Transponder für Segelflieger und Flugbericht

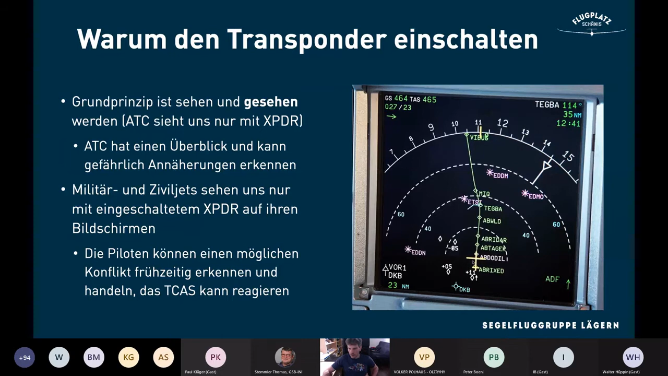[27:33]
Und das ist jetzt praktisch einer, der hat kein Altitude-Readout. Der ist praktisch im On-Modus. Und der ist dann schon deutlich mühsamer, weil man nicht weiß, wo ist er. Ist er überhaupt interessant für mich? Betrifft er mich oder nicht? Von dem her, wie am Anfang gesagt, das einzige Richtige und das Einzige, was für uns relevant ist, ist der Modus Altitude. Genau.